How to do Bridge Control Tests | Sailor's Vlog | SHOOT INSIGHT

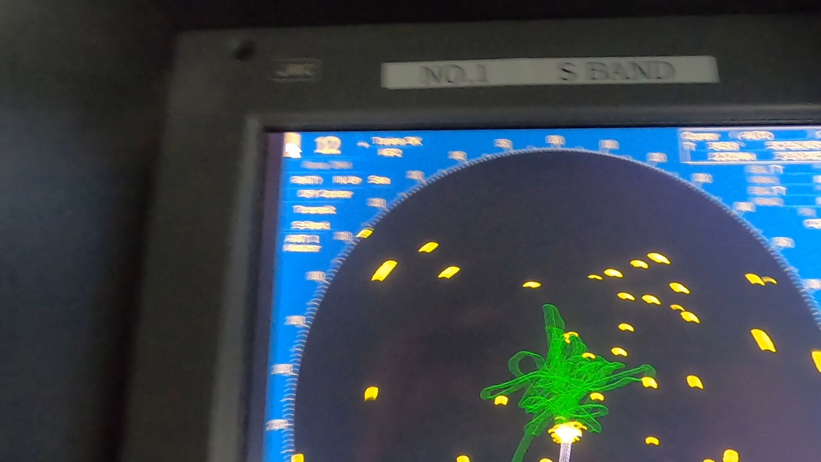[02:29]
approaching or leaving birth harbor or river I will suggest to put it to a
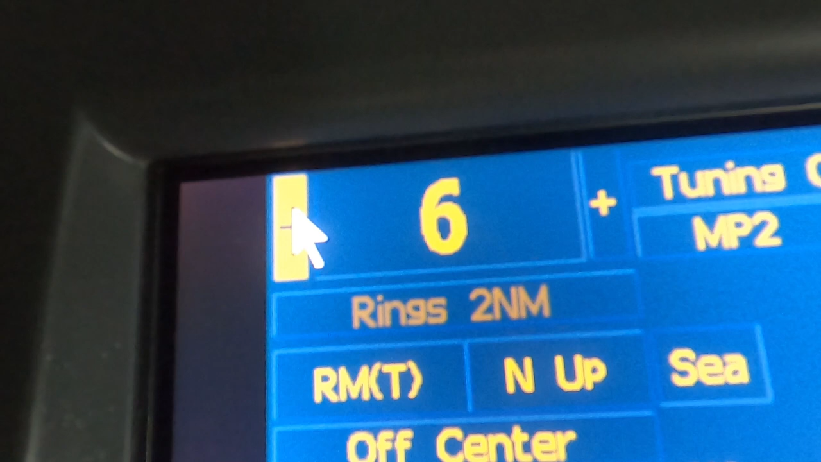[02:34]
lesser range say three miles one mile or even less you can increase
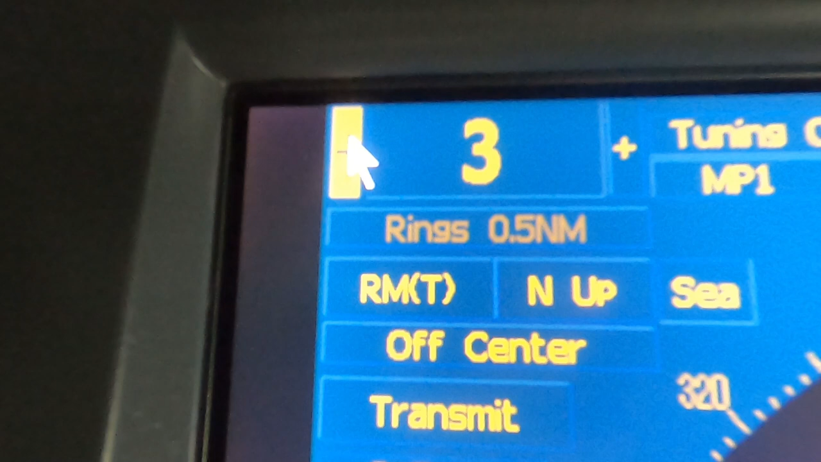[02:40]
or decrease the range as and when required now you can set up the radar by
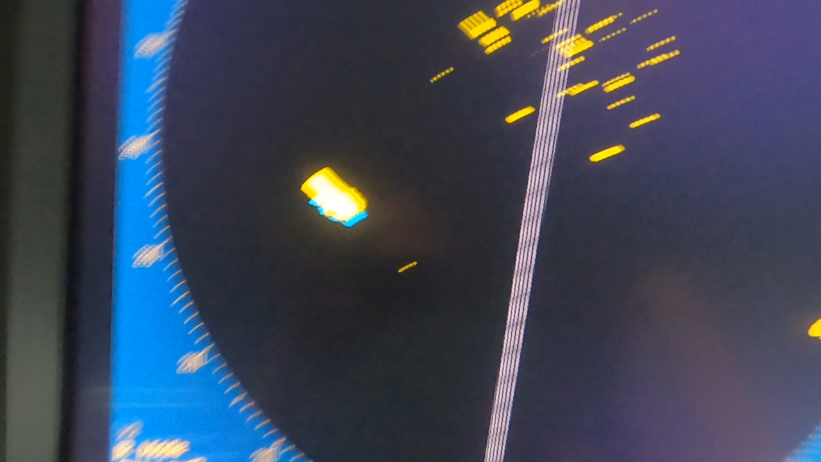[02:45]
tuning it selecting the correct gain rain and see settings for your radar
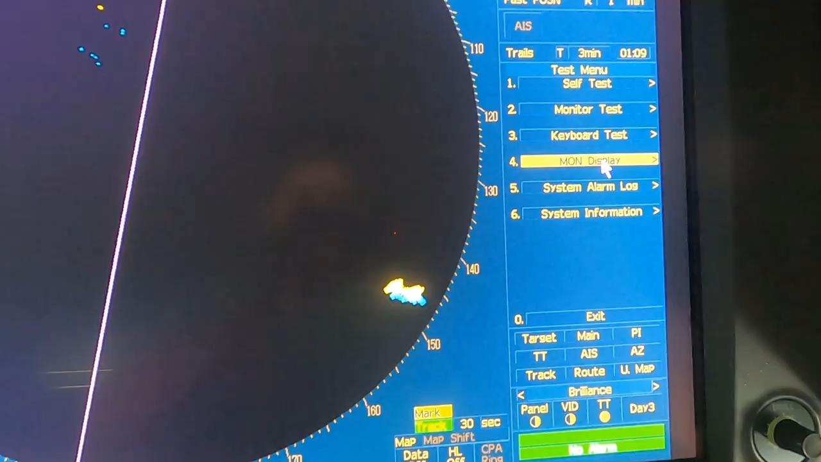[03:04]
you can also performance monitor your
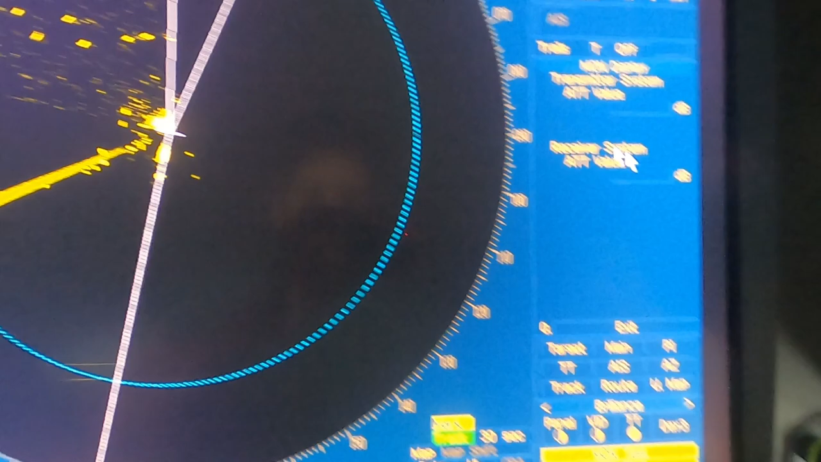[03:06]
radar and ensure your arbor is sea stabilized and if you
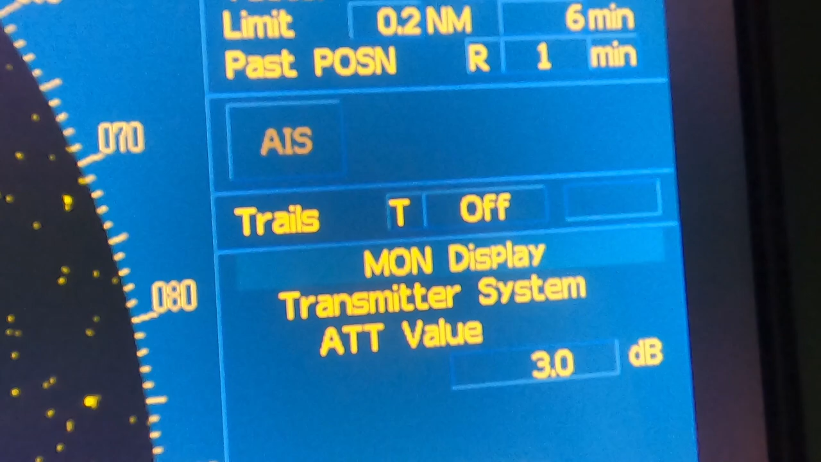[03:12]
or the pilot or master want the reference of ground you can set
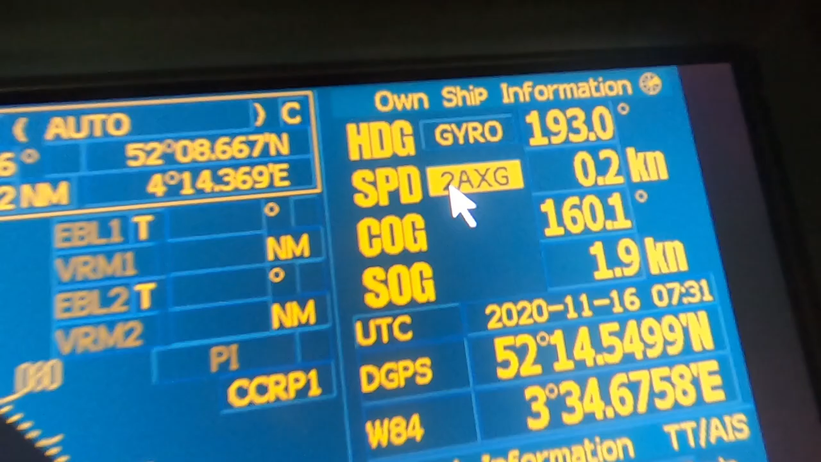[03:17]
one of them to ground stabilization at this the settings for
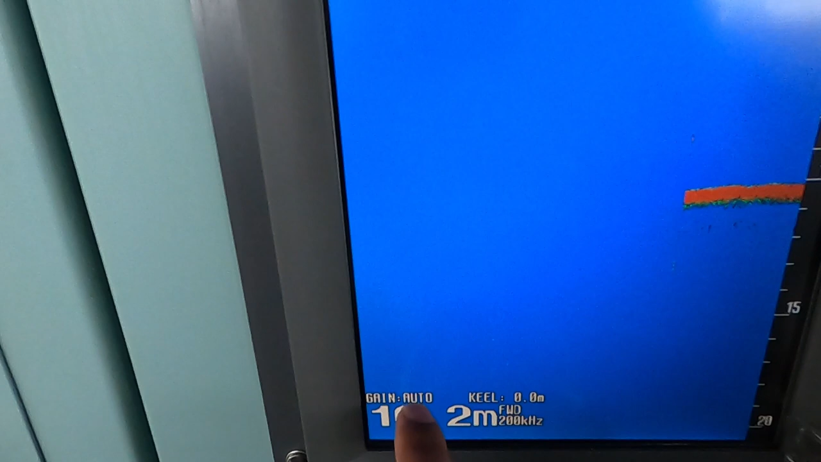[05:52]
set the depth settings on auto it might happen you have selected the right depth
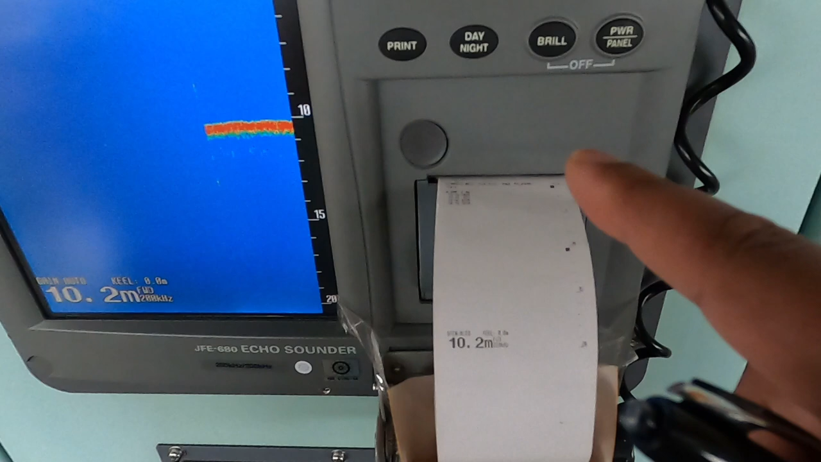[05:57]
On screen: depth 10.2 m
at the time of checks and according to the present depth of your water time
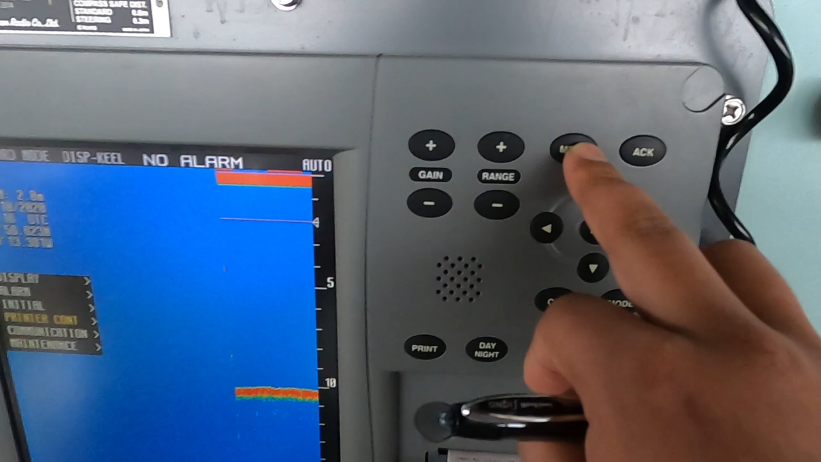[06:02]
you have to change every time the soundings or the depth